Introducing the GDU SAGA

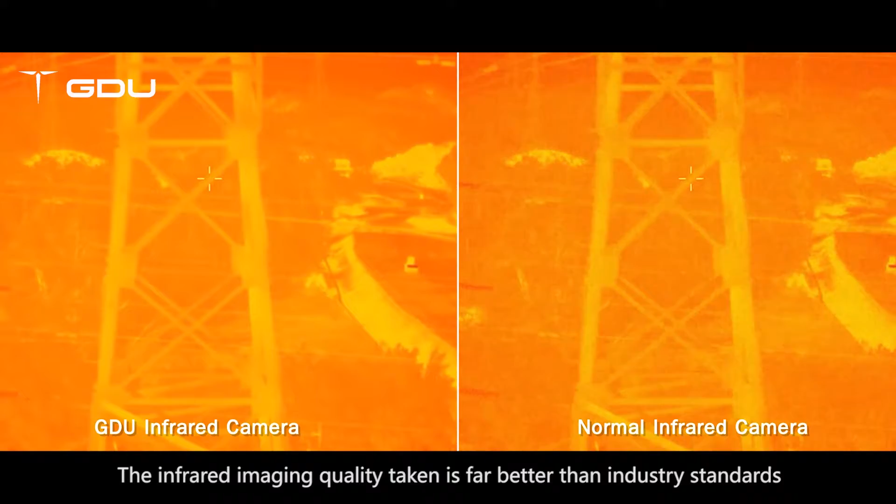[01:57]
imaging quality taken is far better than industry standards by presenting